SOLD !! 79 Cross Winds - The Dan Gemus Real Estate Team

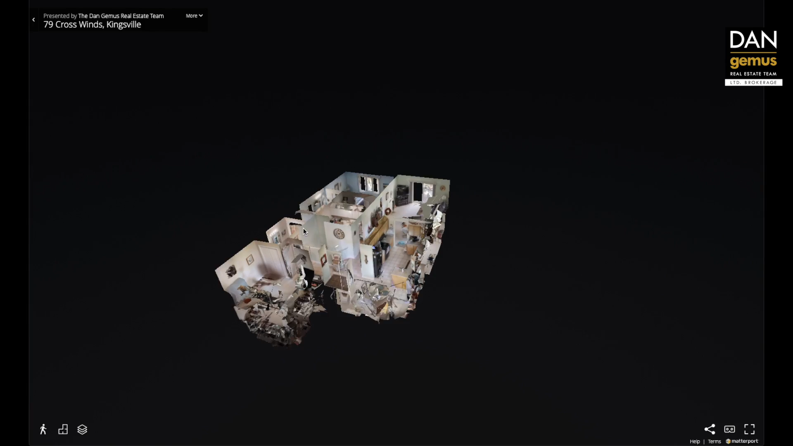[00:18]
The 3D walkthrough tour allows you to see this home in every detail.